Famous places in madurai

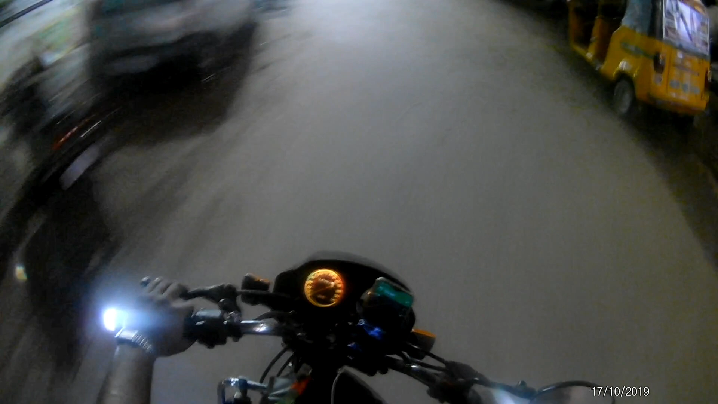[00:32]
கொஞ்சம் ட்ரெஸ்ஸு கடையெல்லாம் இருந்துச்சு சைடு எங்கிட்டக்கிட்டே இருக்கும் ஜம் ஜம்னு. ஸோ அங்கேருந்து இப்படி போயிட்டே இருக்கும்.